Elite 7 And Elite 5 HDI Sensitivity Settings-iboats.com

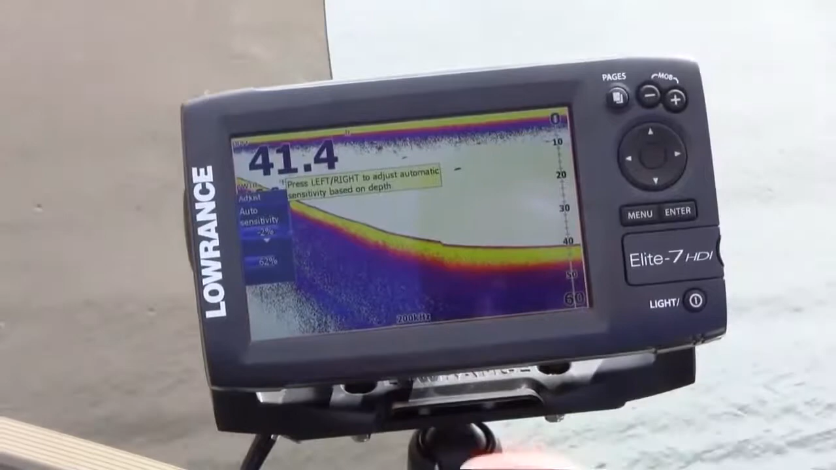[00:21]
The standard is to have it in auto sensitivity and then you have the ability to bias that
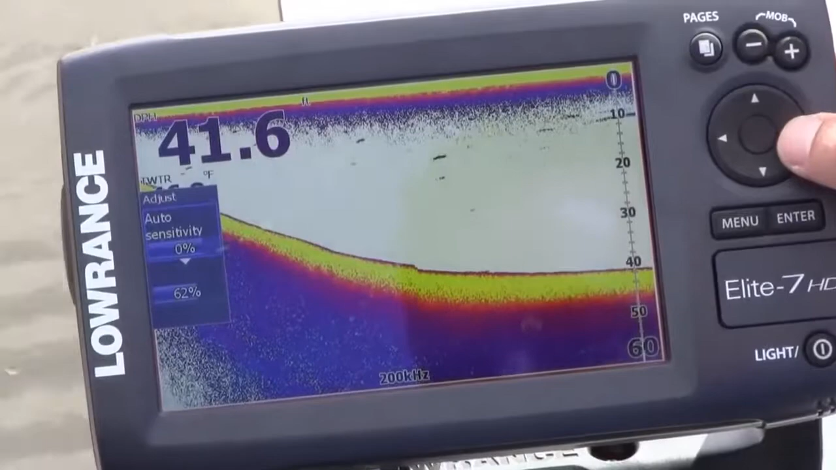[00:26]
while still taking the advantage of the system's auto settings plus or minus. So you can see as I turn up the sensitivity you get more detail in the water and as you turn it down you get less detail.
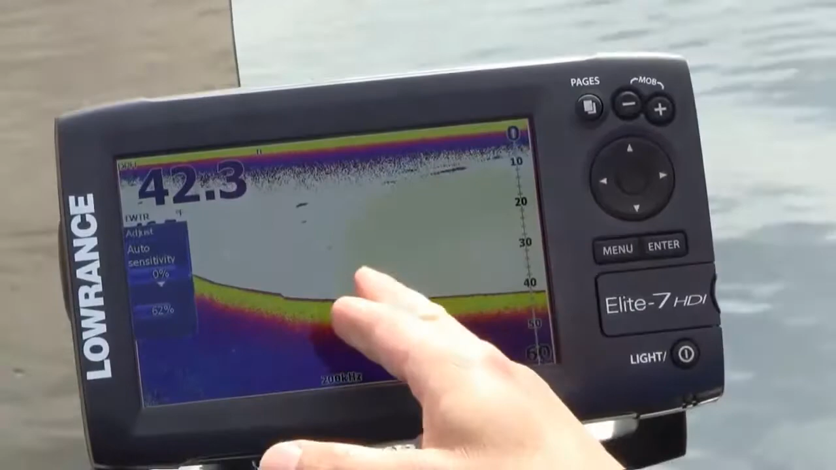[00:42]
So the way you want to set this is so that the meaningful targets that you want to see are available but yet there's not extra stuff that you need.
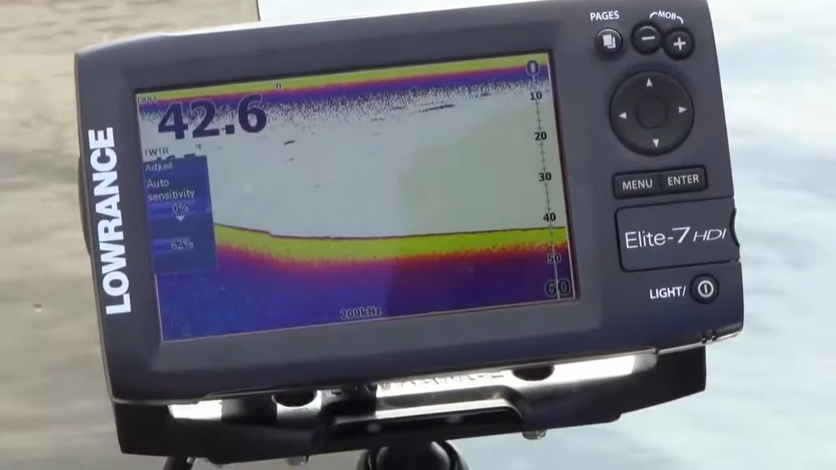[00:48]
There also is the ability to use manual sensitivity.
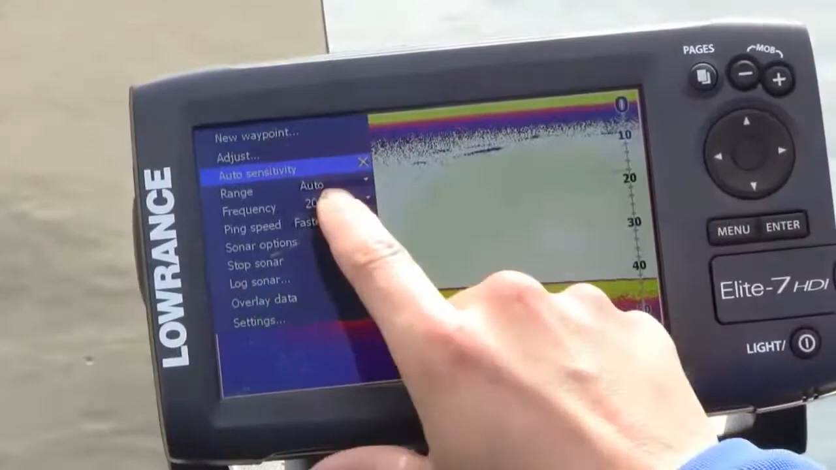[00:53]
So when you turn off the auto sensitivity and you go to adjust
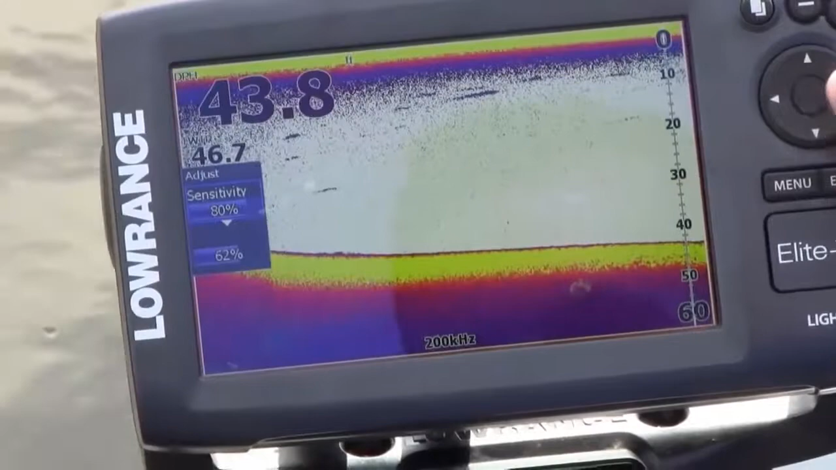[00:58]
you now have a percentage of 80 and you can turn it up or down from there.
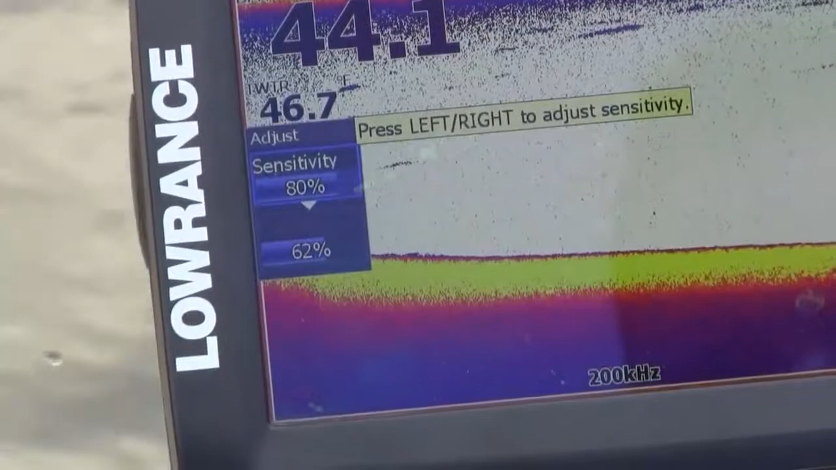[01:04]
So if you wanted to remove some of this excess information here you
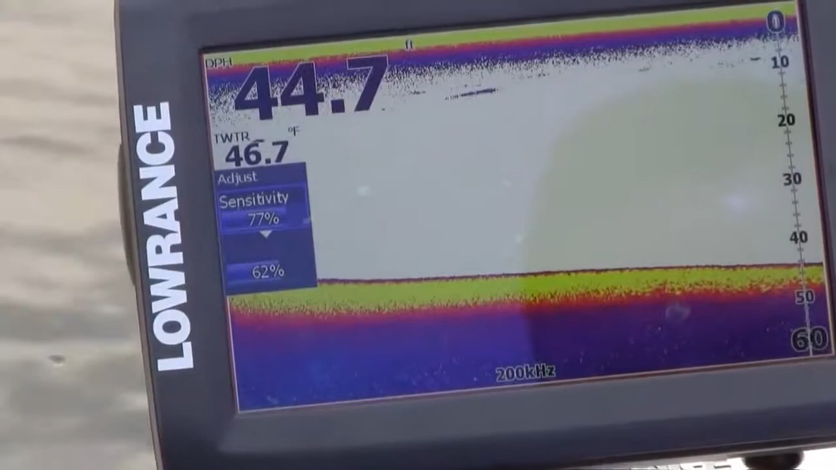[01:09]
On screen: water 46.7°F
can just pull it back and if you wanted to have more especially
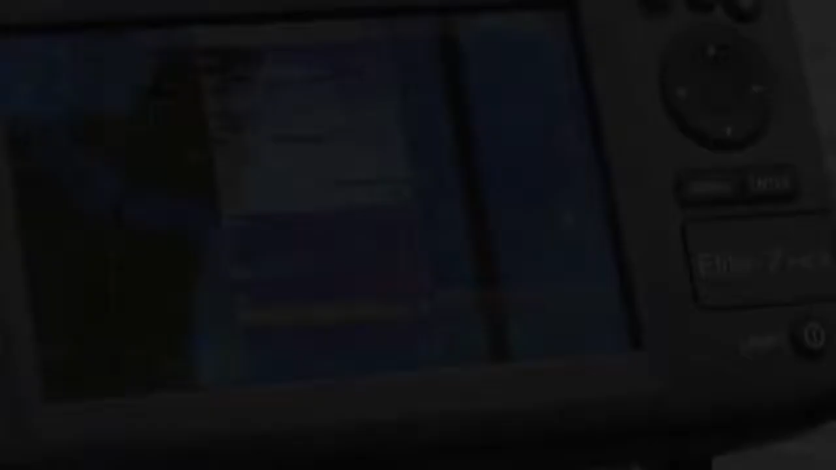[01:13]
if
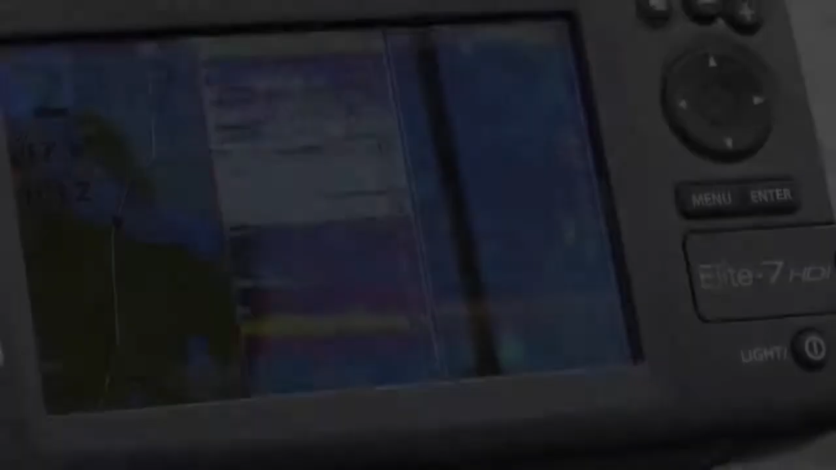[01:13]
you were you know drop shotting
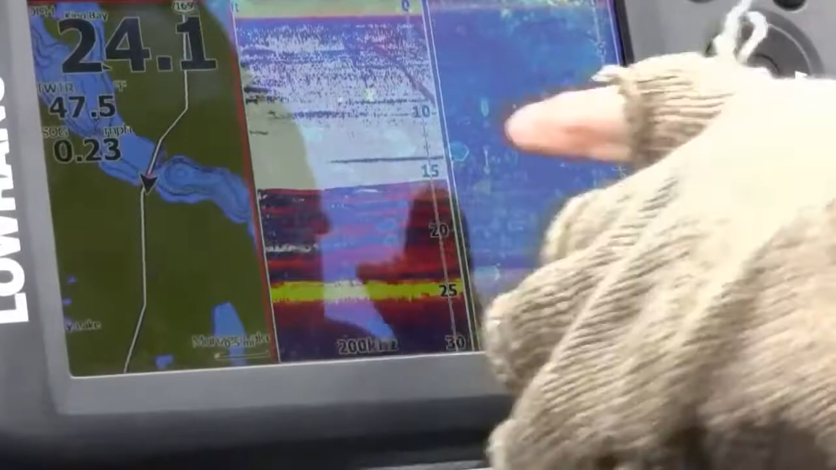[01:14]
and you really want to pick up fine detail you could turn up the sensitivity.
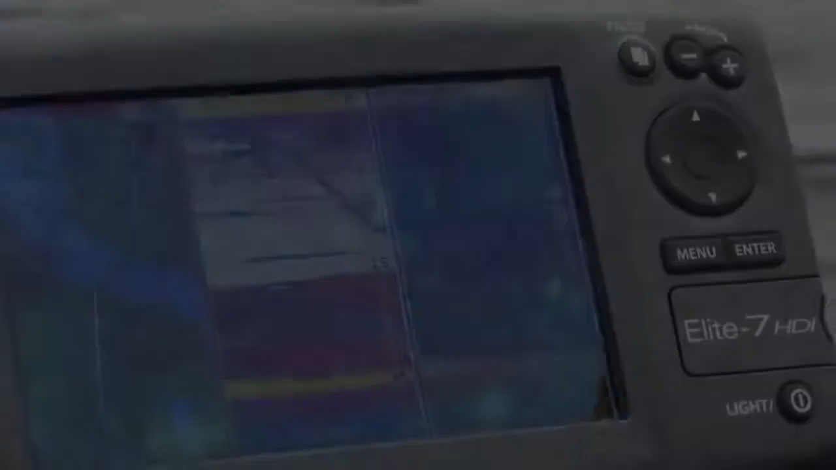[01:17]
So that's how you adjust sensitivity.